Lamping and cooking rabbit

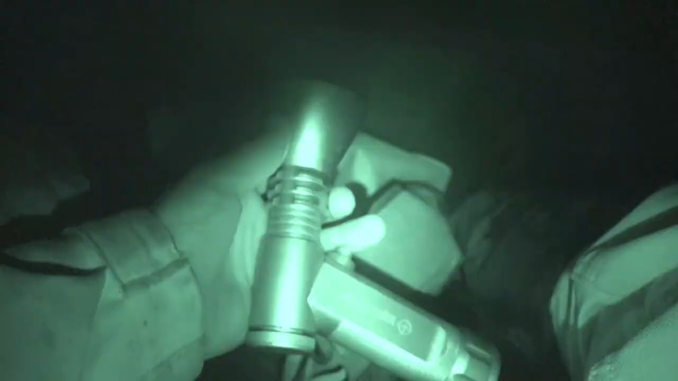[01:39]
There he is in the slum tonight.
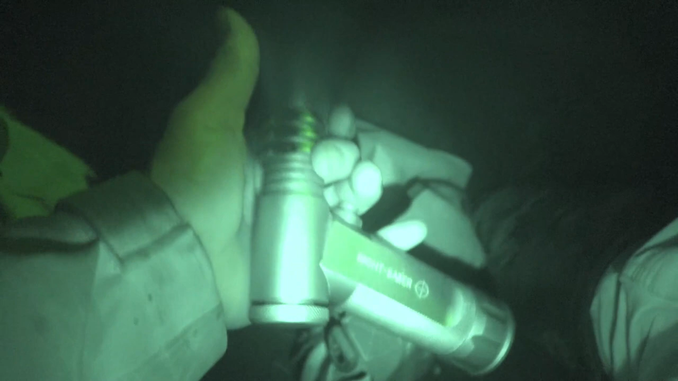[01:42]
It's one you might have seen before. It's the Night at Night.
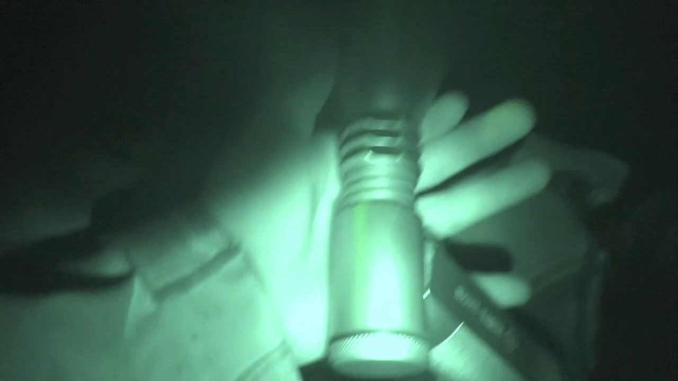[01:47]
It's called the Night Saver Alpha V2, I believe.